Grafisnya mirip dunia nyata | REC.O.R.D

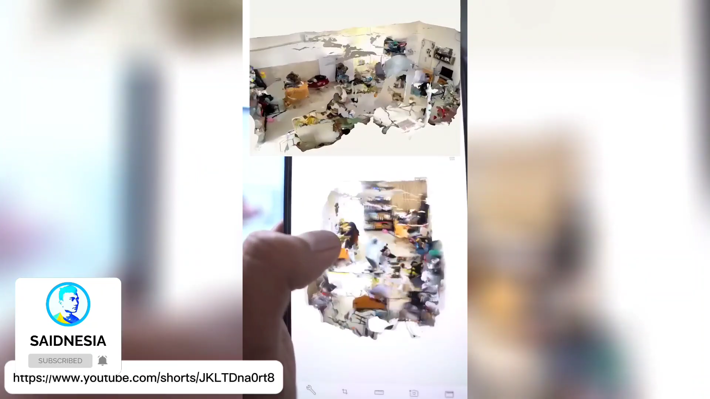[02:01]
gue ini keren banget ya Oke dan di sebelah kiri sini ada seperti target gitu guys ya itu ada tanda panahnya juga coba kita arahkan